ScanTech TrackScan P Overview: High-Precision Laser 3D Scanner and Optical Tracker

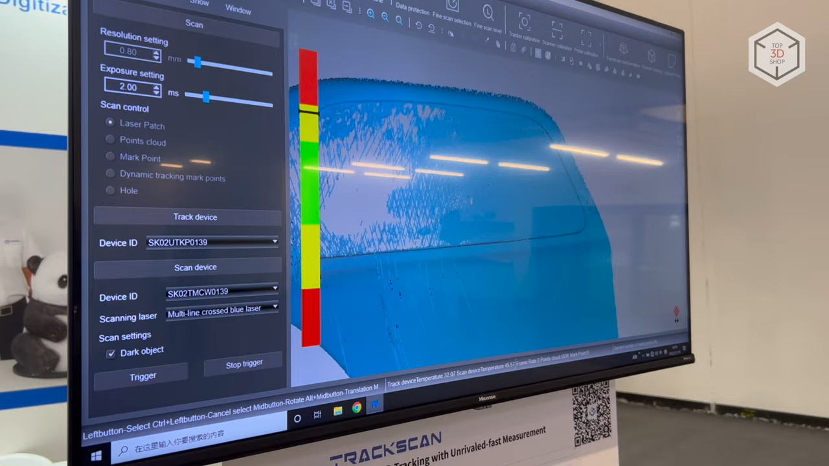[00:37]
The solution combines laser 3D scanning technology and high precision
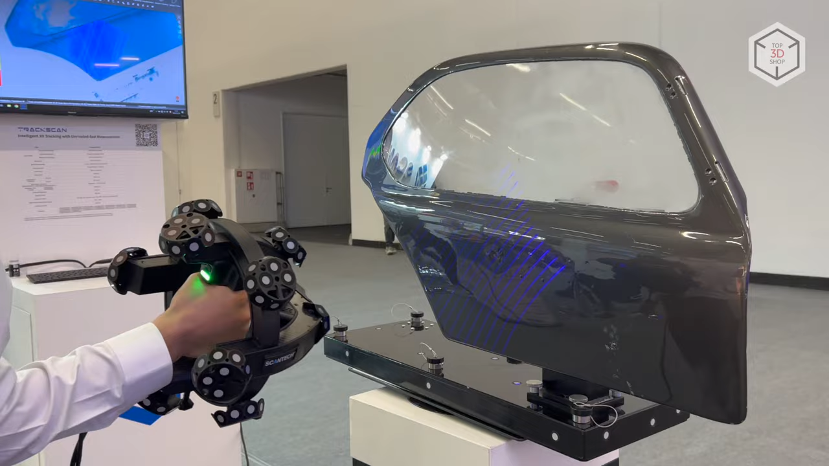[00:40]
dynamic tracking powered by the e-track optical tracker to provide fast and accurate data collection.